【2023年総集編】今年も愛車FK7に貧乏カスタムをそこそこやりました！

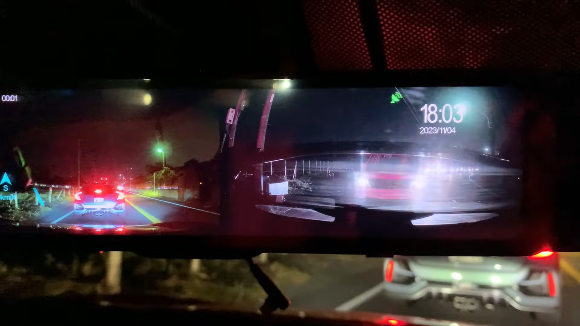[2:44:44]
やすいんじゃないかなと思いますこれがフロントのカメラでこっちがリアなんですけどもだいぶ見やすいんじゃないかなとは個人的に思っております特に私が一番意識しているのがリアの方なんですけどもこれが全面的な感じで、だいぶまだ明るいかなってイメージはあるんですよただここの今出してるプラスマイナスあるじゃないですかこれをですね、こうやってスライドしていくとこのように眩しくなったりとかするんですけど一番マックスはかなり眩しいな